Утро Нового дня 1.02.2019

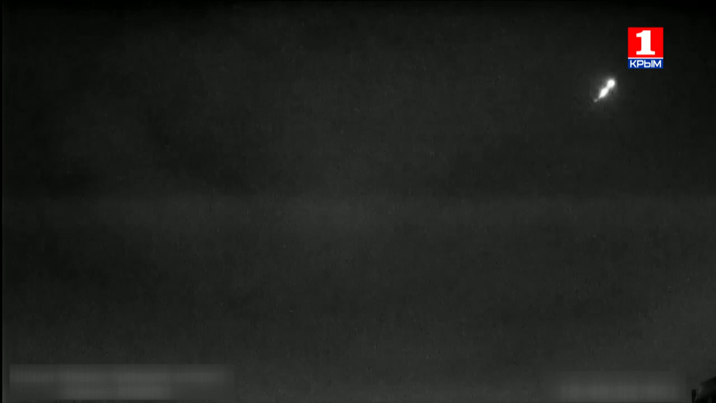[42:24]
Накануне с таким же явлением столкнулись жители поселка Хибины Мурманской области. Они заметили на небе светящееся небесное тело неизвестного происхождения.